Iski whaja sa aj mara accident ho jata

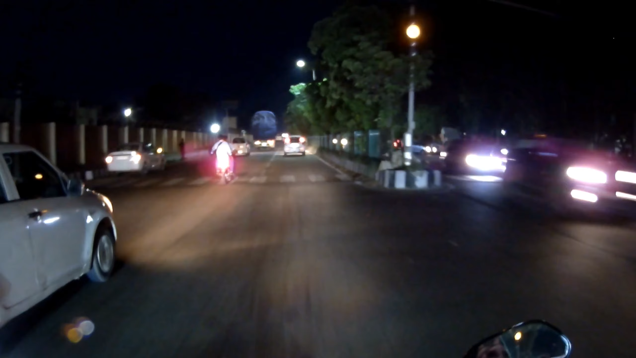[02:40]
आगे से लाइट पड़ती है सीधी आँखों में, तो इतना पता नहीं चलता। तो यहाँ पे तो ठीक है, यहाँ पे तो अच्छा है, यहाँ पे तो नहीं पता चल रहा। मगर अगर आप वन वे पे जा रहे हो ना, तो वहाँ पे थोड़ी प्रॉब्लम होती है।